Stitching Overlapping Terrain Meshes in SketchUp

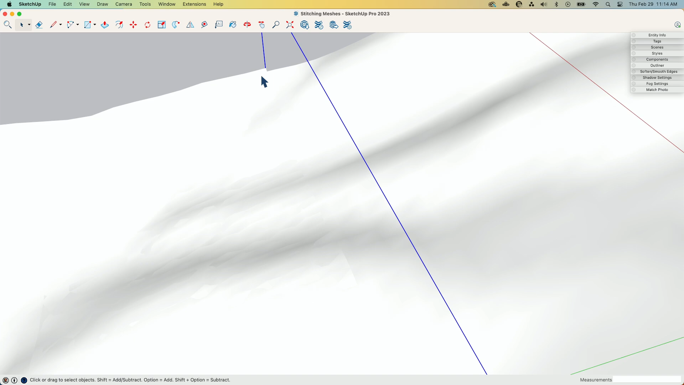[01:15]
If you look right at the edge, you can kind of see where they don't quite overlap perfectly, but you can tell by the bounding boxes that they are lapping past each other.
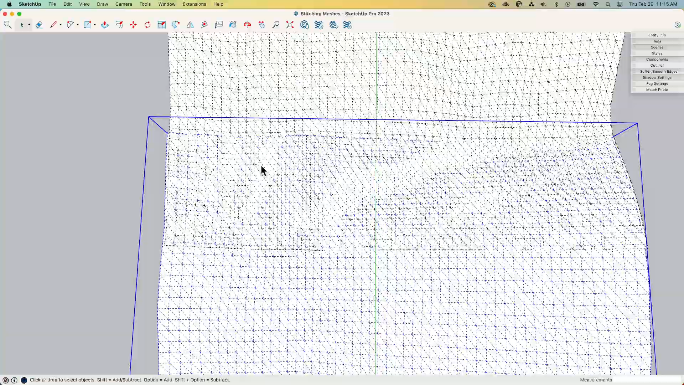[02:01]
But in this ordered mesh, I can kind of see where the two overlap, I can see that it doesn't line up perfect, right? So the edge doesn't line up. And then where they actually lap over each other, you can see one mesh,
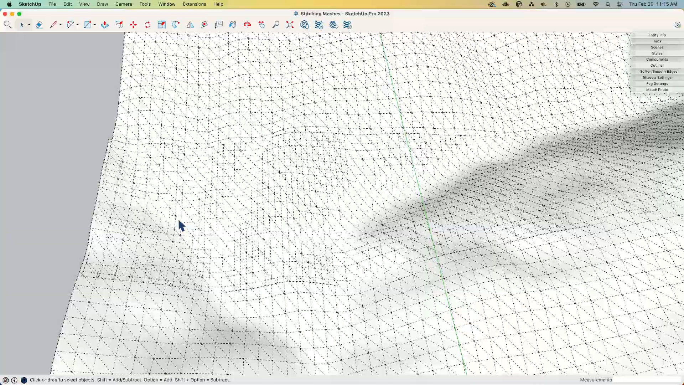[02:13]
they kind of fight for which one's on top, you know, one over the other.
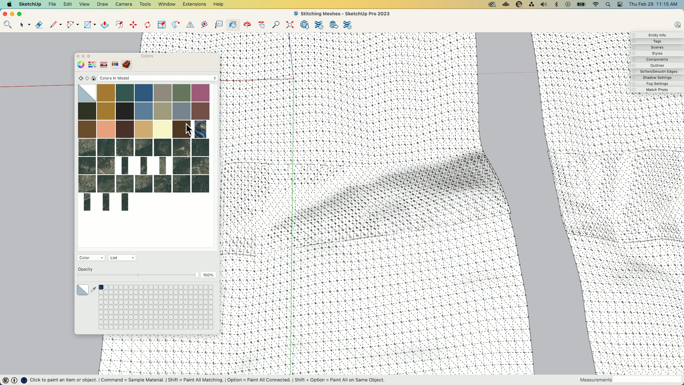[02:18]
In fact, we can exaggerate this a little bit by, let's just put some colors on here.
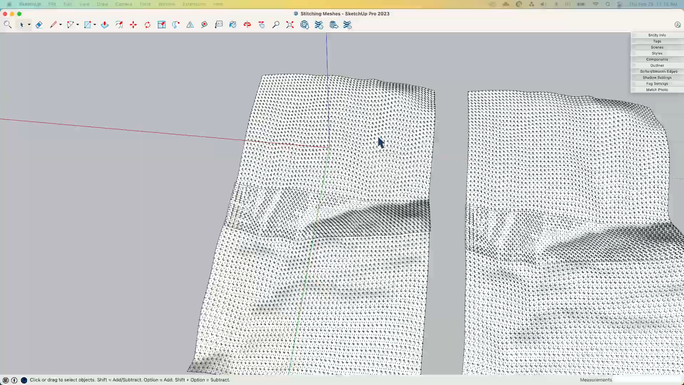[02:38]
like terrain projected over this or something like that, you might not even notice that.